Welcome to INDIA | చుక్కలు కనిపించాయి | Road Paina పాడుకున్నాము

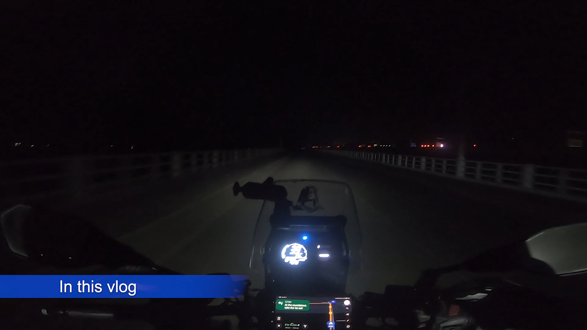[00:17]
ఏంద్రాయన మాకి టార్చరు, ఈ అమ్మ రే మంచి రోడ్లకు పంపించండి ప్లీజ్.
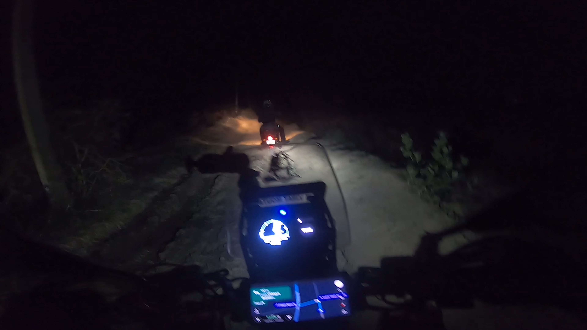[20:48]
ఈ రాత్రి పూట ఆఫ్ రోడింగ్ ఏందిరా అయ్యా,
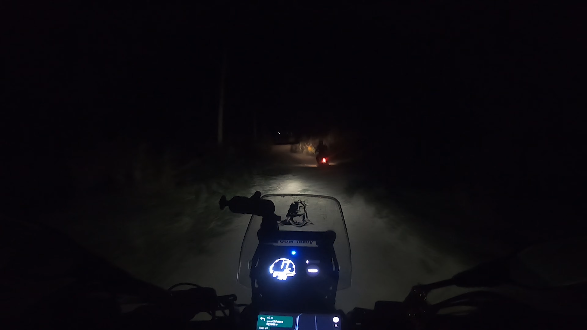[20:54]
ఈ రోడ్లు బైపాస్ రోడ్లు తీసుకోమంటుంది, రోడ్లు ఏమో క్లోజ్ ఉన్నాయి. ఇక్కడ లెఫ్ట్ చూపిస్తుంది,